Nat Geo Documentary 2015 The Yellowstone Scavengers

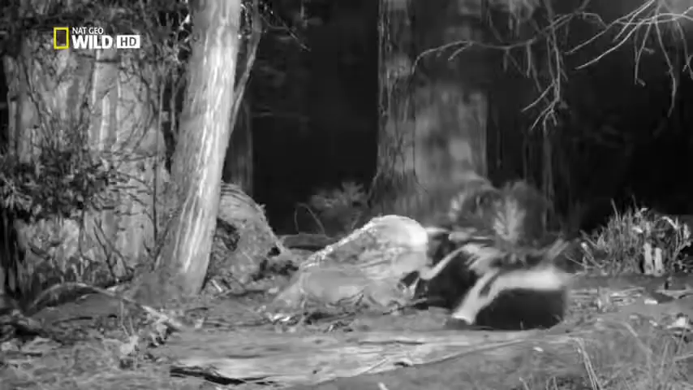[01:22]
Skunks flash a warning, then relish the soft parts.
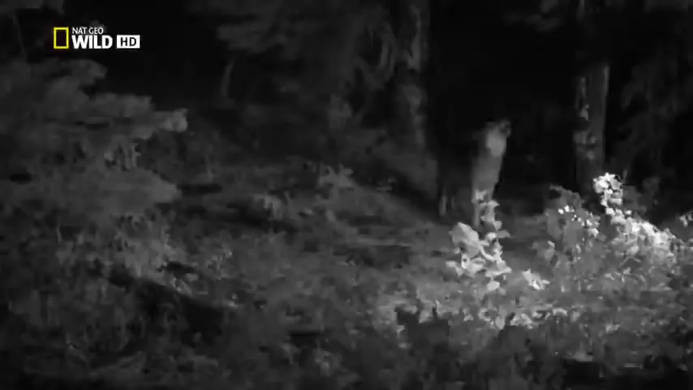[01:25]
There's a hole in the alley. They all know the score in the fight against starvation. It's survival, by any means necessary.
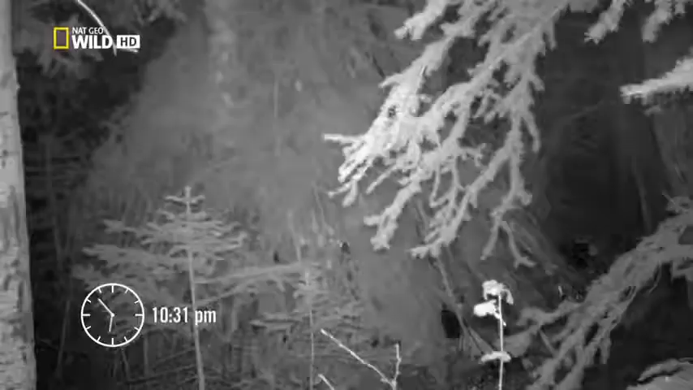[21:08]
it's one thing just to set up remote cameras
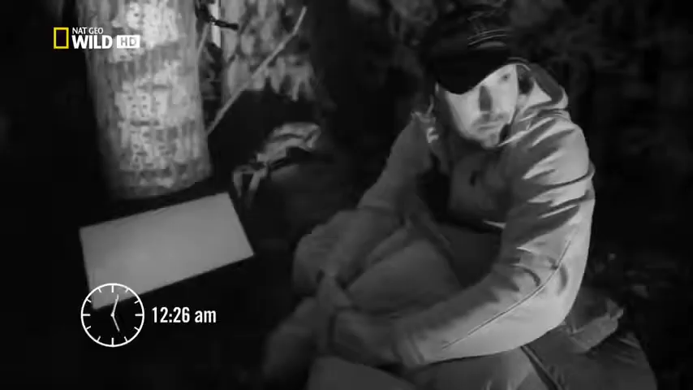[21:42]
nothing on the camera yet though
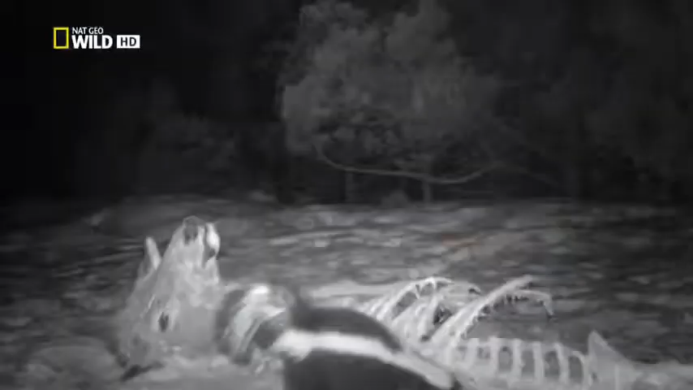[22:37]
scavengers take advantage of mountain lion kills
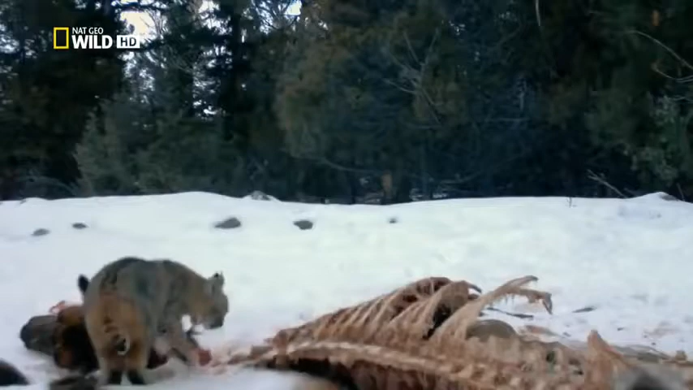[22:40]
and one that is
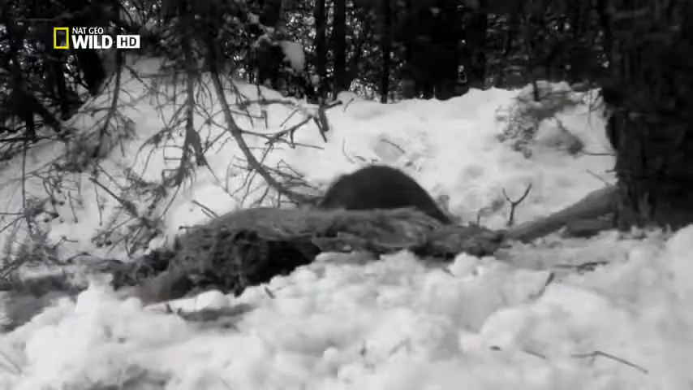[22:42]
almost never seen in the wild the pine marten
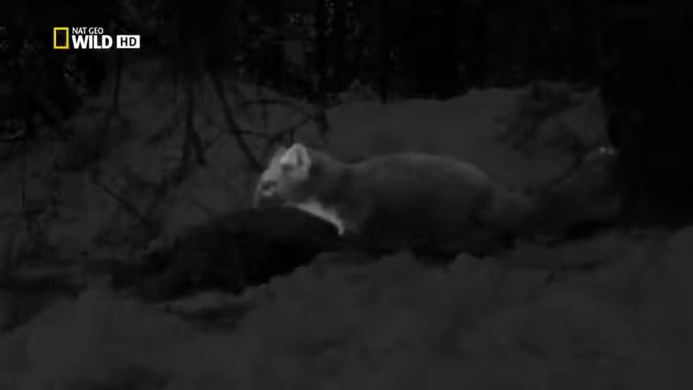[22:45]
in summer the pine marten is a prodigious hunter of red
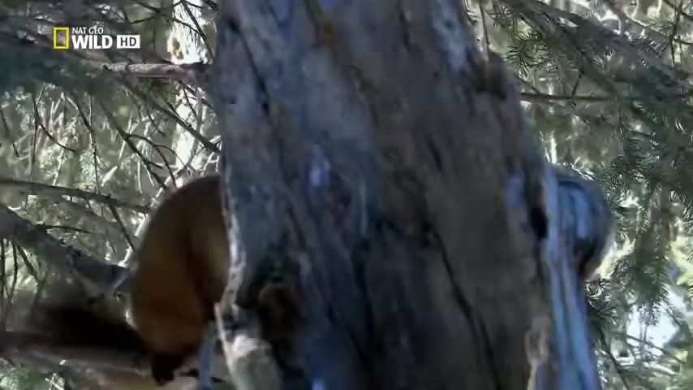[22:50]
squirrels but come winter squirrels are less
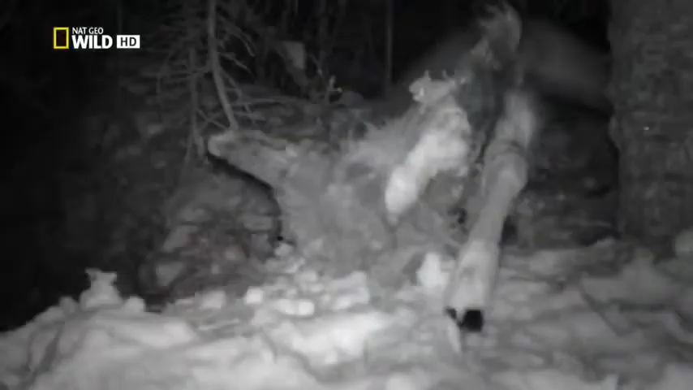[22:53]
active the marten looks elsewhere and finds a bounty
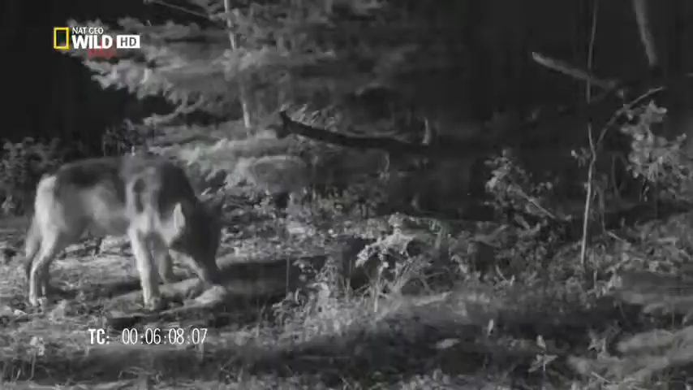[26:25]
pinch they'll live off just hide and bone
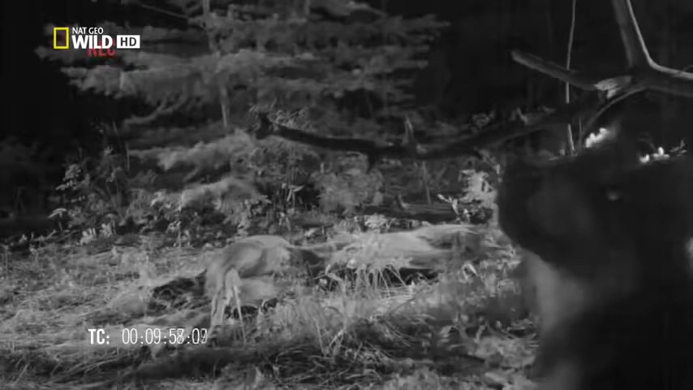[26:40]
the pack he looks vulnerable even shy
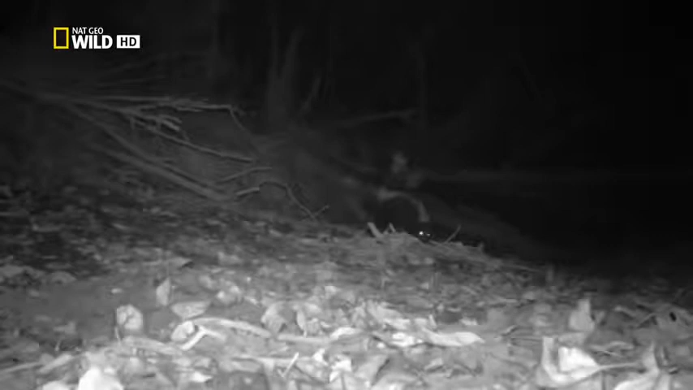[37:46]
then i'd recognize those stripes anywhere now this is a scavenger with a unique formula for success the pungent cocktail of skunk spray
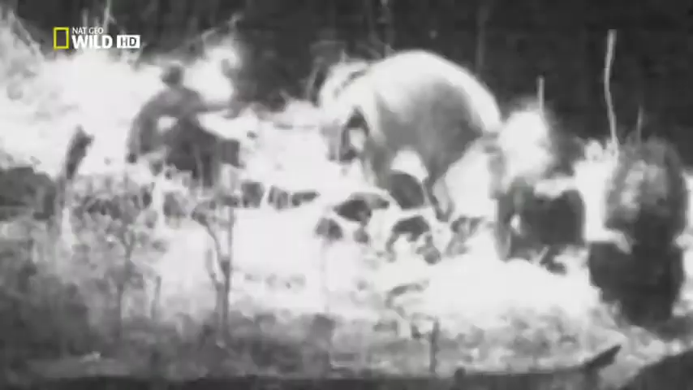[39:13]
outside the wiki up things get more interesting by the second definitely the family of skunks but they have a friend along
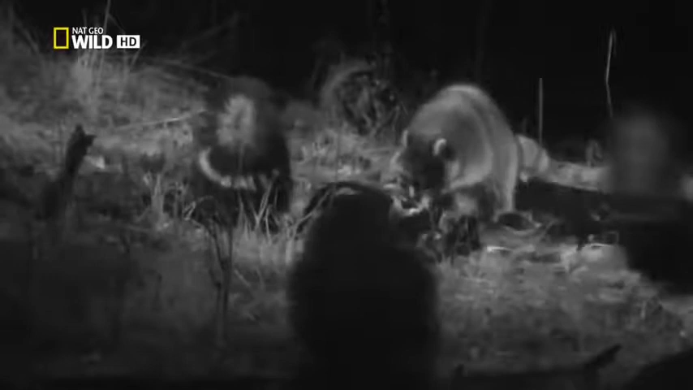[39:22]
and they're not getting along so i don't think they're friends a little more tooth and claw and this stink bomb might explode
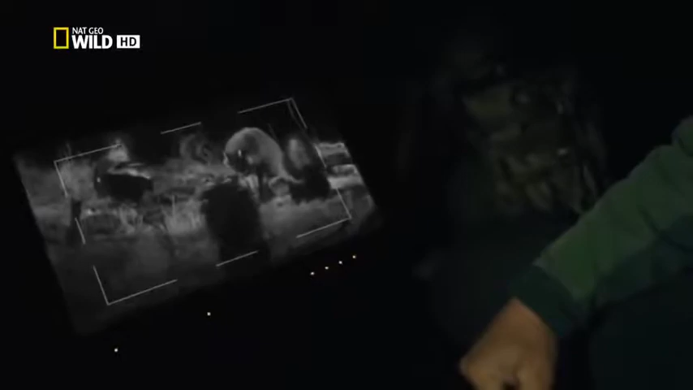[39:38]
the raccoon may be outnumbered but size razor sharp claws and lightning quick reflexes allow him to hold his own at least for the moment i'll tell you skunks are brave they're like little grizzly bears they just charge right in there oh wow oh i think that time the skunk made a direct hit
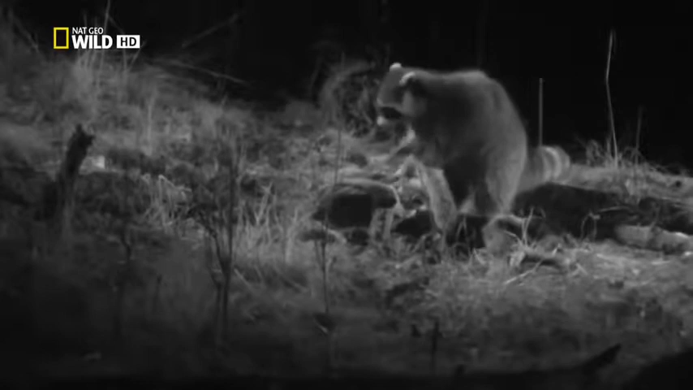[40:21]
skunk spray is like tear gas a volatile brew of noxious compounds that chemically irritate eyes and sinuses i'm sure things don't taste very good when you have odor de la skunk right on your face something tells me this raccoon won't push his luck next time so in the battle of this carcass the skunks win
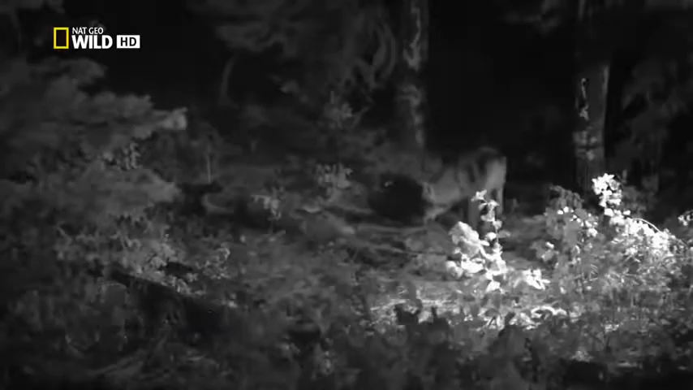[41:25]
i've got a wolf right over there on the carcass